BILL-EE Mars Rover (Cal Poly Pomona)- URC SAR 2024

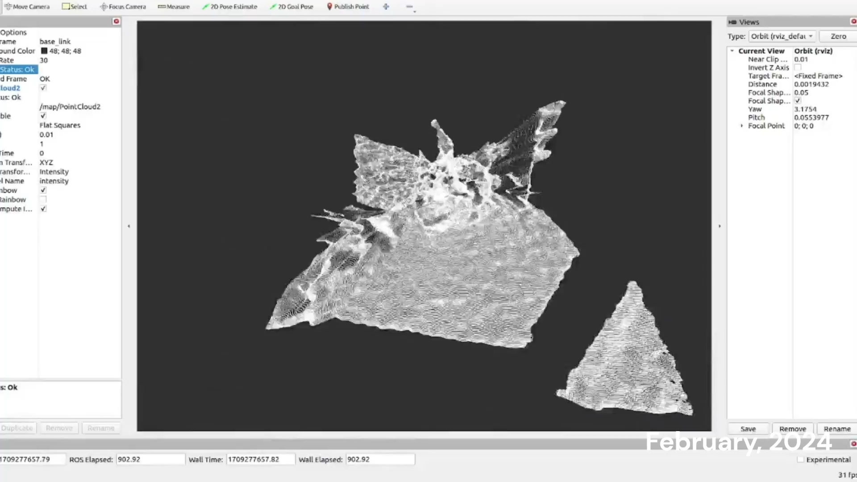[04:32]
When navigation is started, it will create a target pose using the GNS location of the marker.
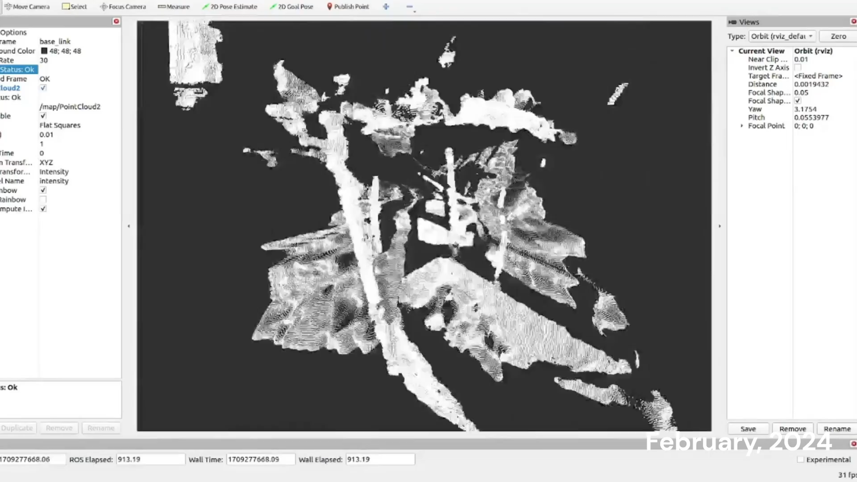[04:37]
The rover will use a computer vision model to find the tag and will navigate towards it when found.